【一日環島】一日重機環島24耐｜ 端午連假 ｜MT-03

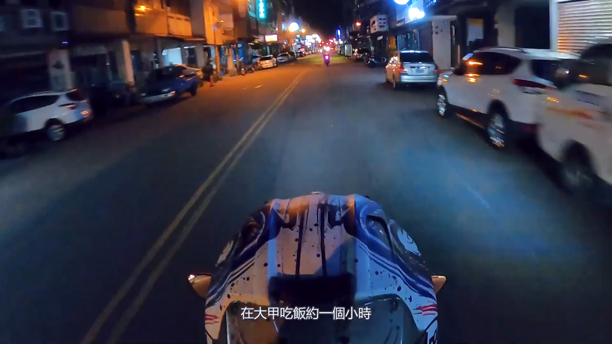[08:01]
在大甲吃饭约一个小时，接着就要开始夜晚漫长的路途。
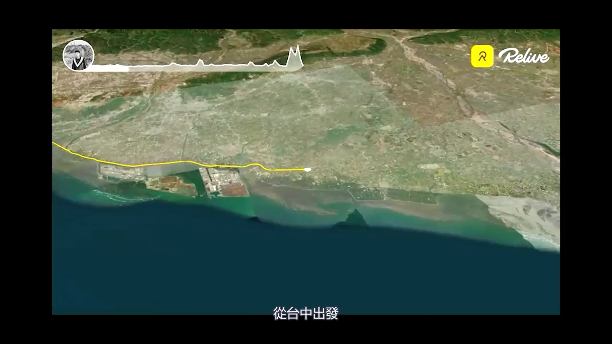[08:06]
从台中出发，继续沿着西滨下站，预计抵达云林口湖休息站。
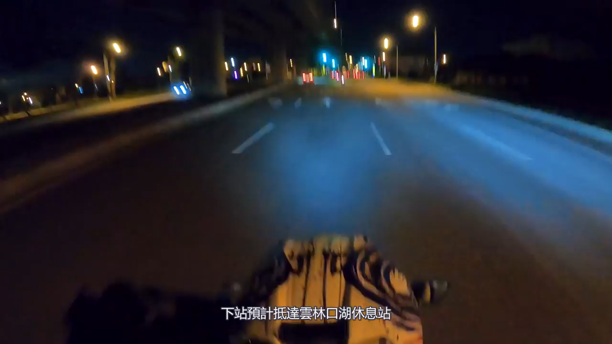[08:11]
夜晚的西滨没有什么车流，天气也是挺舒适的，一群人享受在夜晚追风的快感。
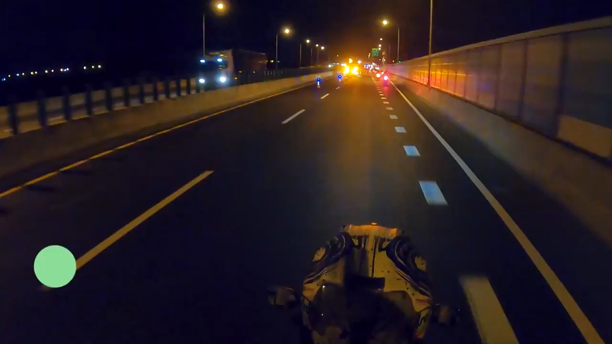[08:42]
途中遇到快速道路上发生车祸，
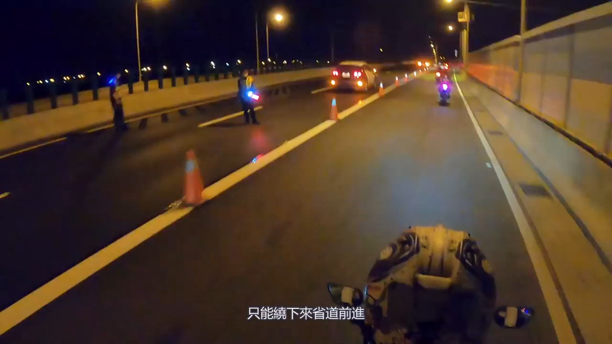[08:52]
只能绕下省道前进，不过并没有绕太多的路程，很快的抵达第二节点口湖休息站。
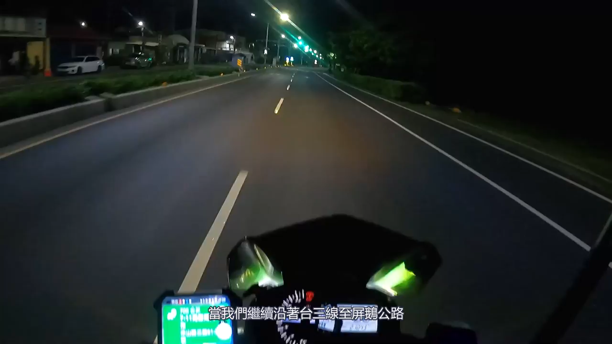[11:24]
当我们继续沿着台山线至平和公路到海豚湾的时候，已经约凌晨四点。